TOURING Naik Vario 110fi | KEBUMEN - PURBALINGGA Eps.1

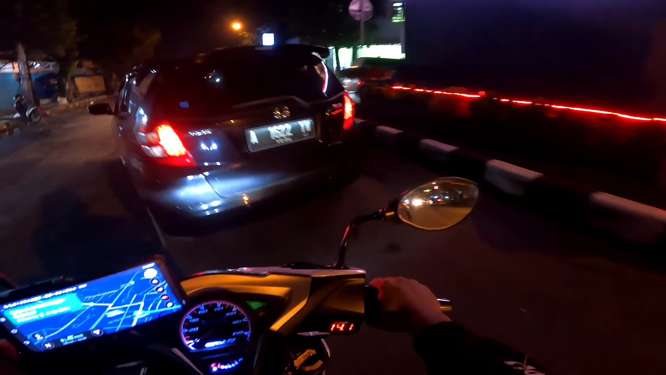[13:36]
Kita di Jalan DI Penjaitan ini.
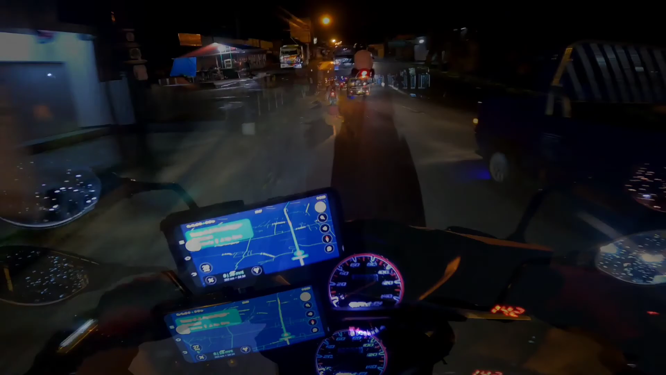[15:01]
Jadi Bang Chan habis istirahat nih, teman-teman. 1 jam makan, ngerokok.
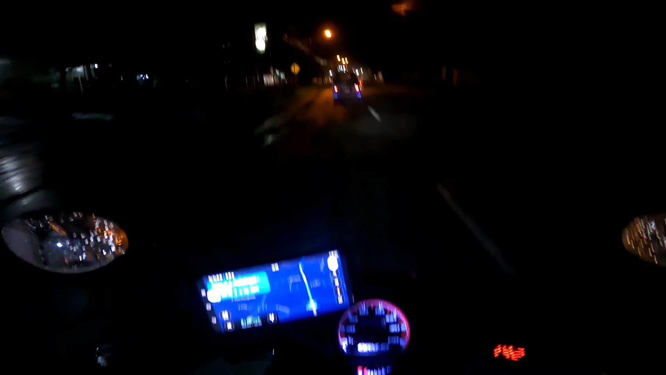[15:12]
Ini perkiraan waktu sekitar 8 jam 26 menit lagi sampai Jakarta.
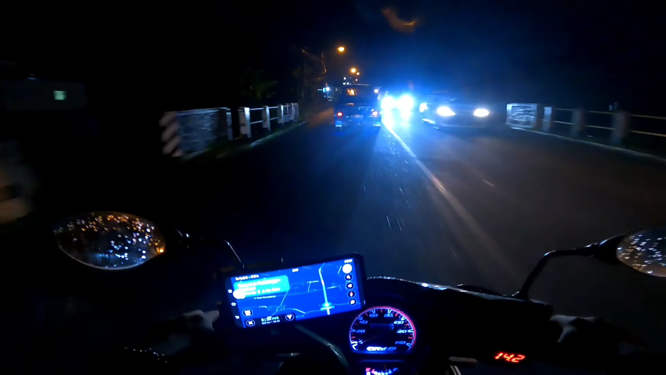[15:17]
Dan Bang Chan hari ini udah isi bensin Pertamax 20.000.